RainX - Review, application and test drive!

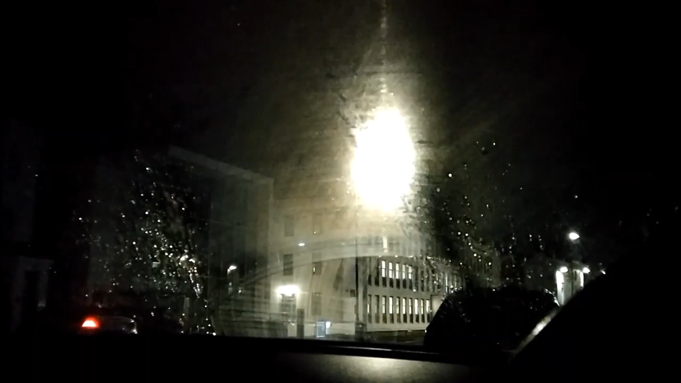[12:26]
do the wiper there's a very slight misting behind it of the tiny beads and that takes maybe